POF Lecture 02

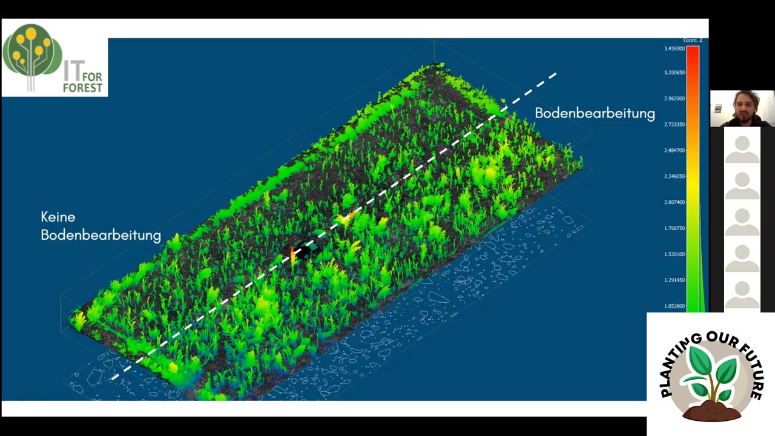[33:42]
so this is only like a little scientific backup on the uh yeah on how reasonable this soil preparation actually is yeah this is only a photo from the top here it says like after one and a half years and again on the left